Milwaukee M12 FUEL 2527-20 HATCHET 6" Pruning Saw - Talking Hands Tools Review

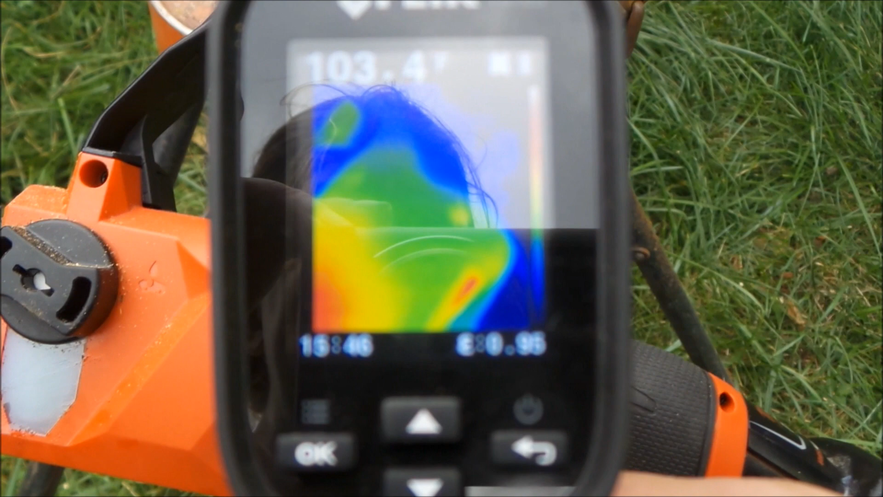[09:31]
And we can see, obviously the motor area is warm.
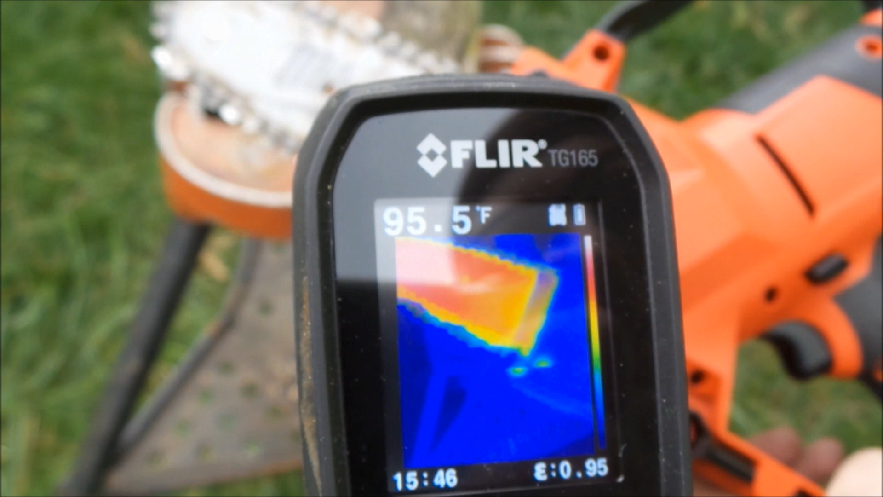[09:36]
On screen: spot 95.5°F
Blades nice and warm, as you would expect.
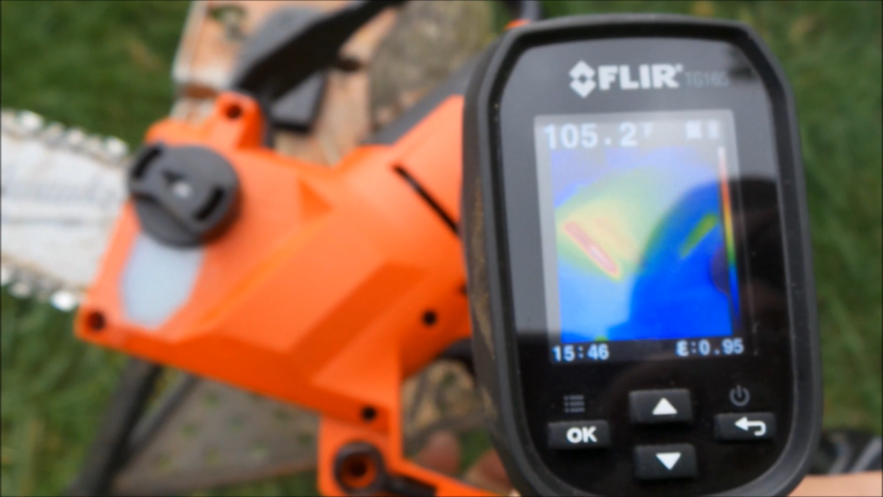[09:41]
On screen: spot 105.2°F
The handle area is a little bit warm.
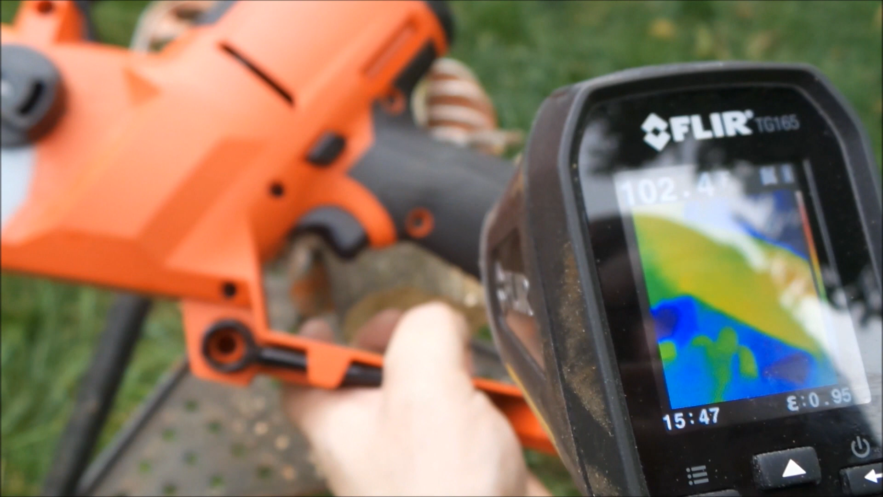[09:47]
It's not too bad. There we go. A little bit more accurate.
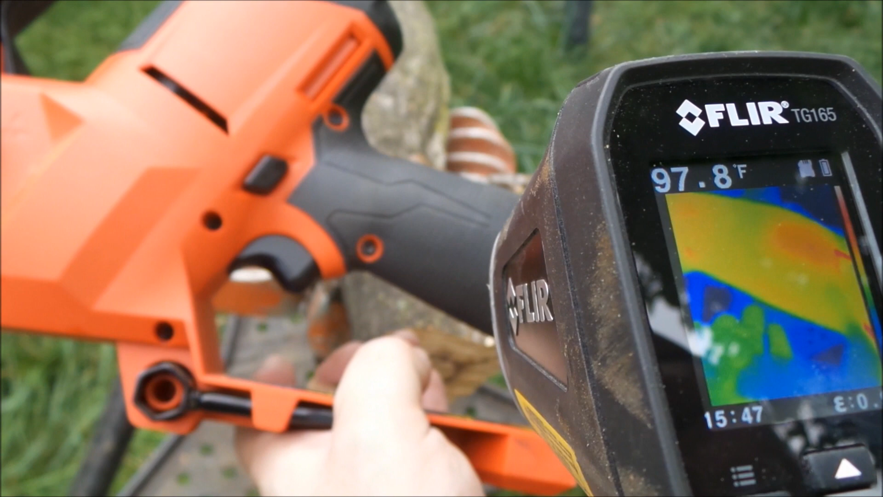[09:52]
On screen: spot 97.8°F
About 90 Yeah, it's a little warm. It's not hot, but it's warm. Motor's getting a little warm in there. Batteries getting a little warm, not too bad. Connection points, I guess, is what we can see there. So, overall, I'm happy with it.
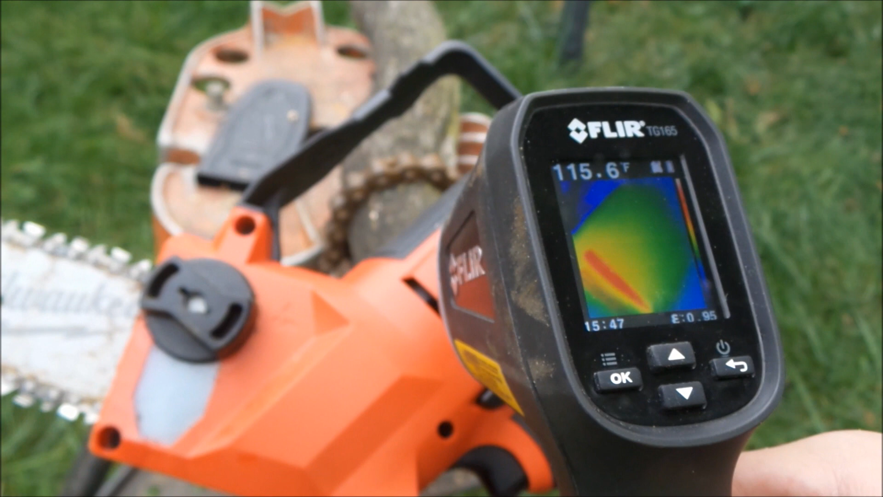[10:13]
On screen: spot 115.6°F
It's not overly
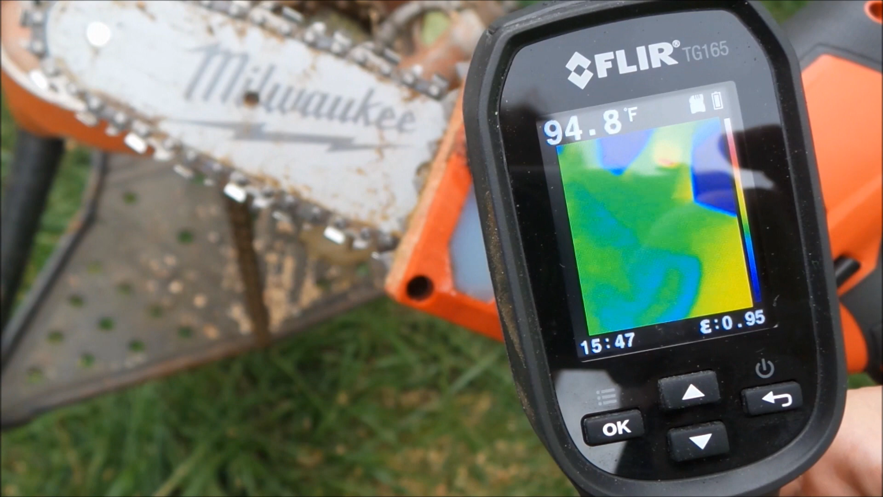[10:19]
On screen: spot 94.8°F
burning up there. We can see the blades getting pretty warm.
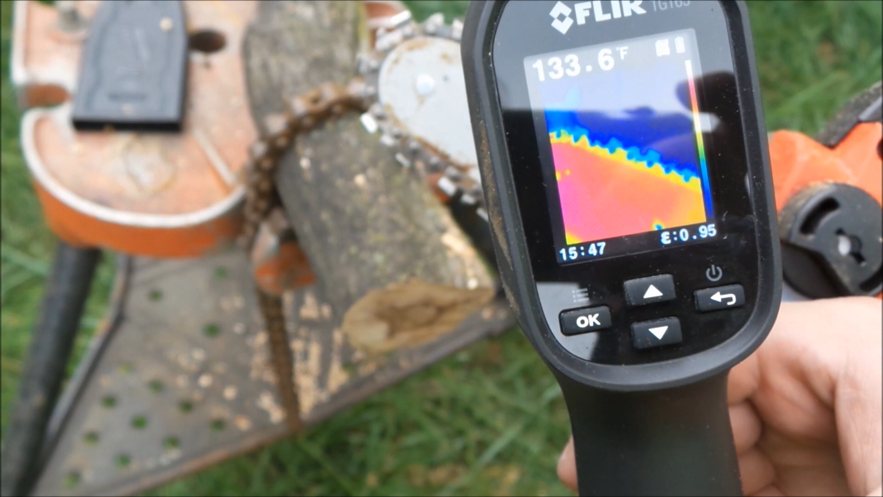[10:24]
On screen: spot 133.6°F
There we go.
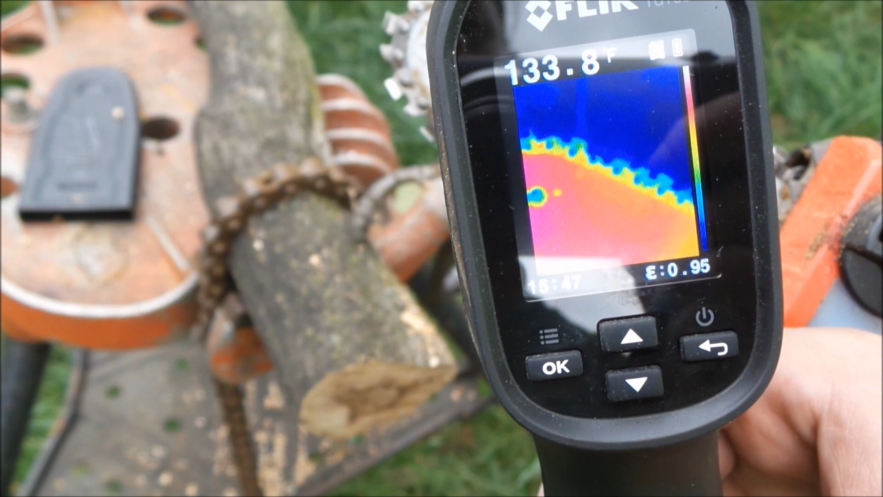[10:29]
On screen: spot 133.8°F
We can see the blades getting pretty warm.
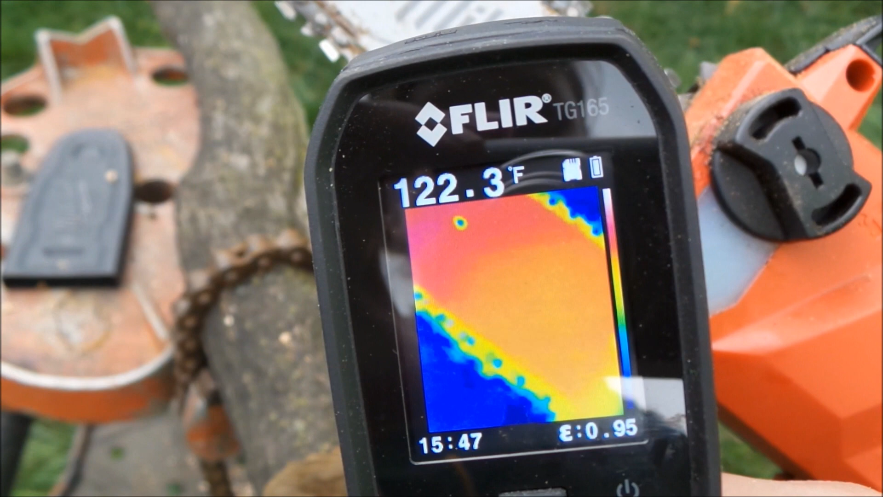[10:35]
On screen: spot 122.3°F
But that's to be expected. All right, let's do a few more cuts and see if we can't kill the battery.
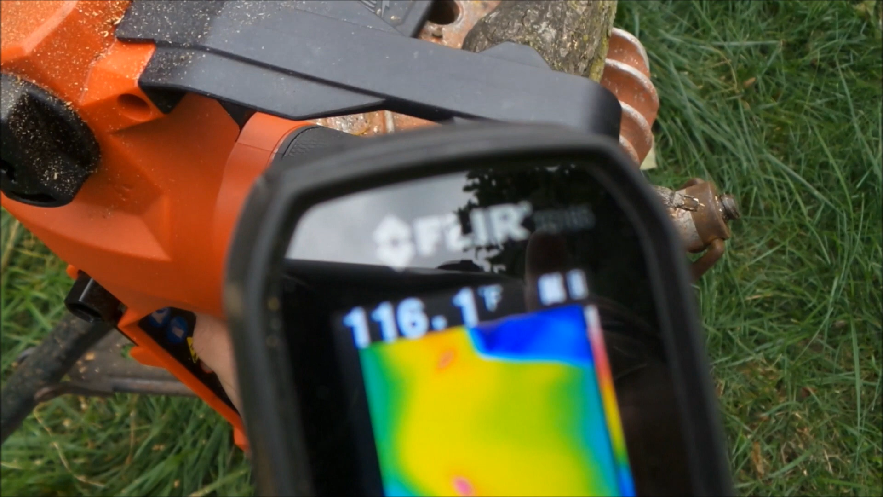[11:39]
On screen: spot 116.1°F
Eh, not crazy warm. About 115 degrees or so.